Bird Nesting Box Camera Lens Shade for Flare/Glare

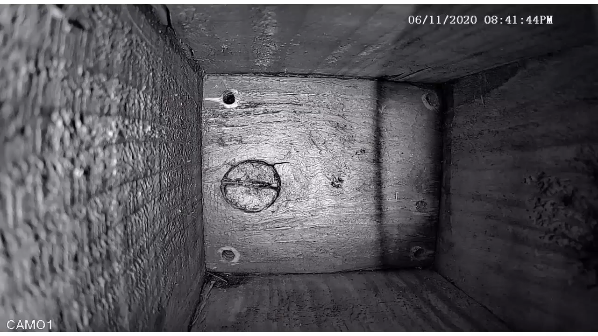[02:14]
As you can see, at night, the lens shade casts this unwanted shadow, so the nighttime view is made worse. I think this is a worthwhile trade-off because birds are active during the day and rest at night. I'm willing to sacrifice the best possible nighttime view to get a better quality daytime view.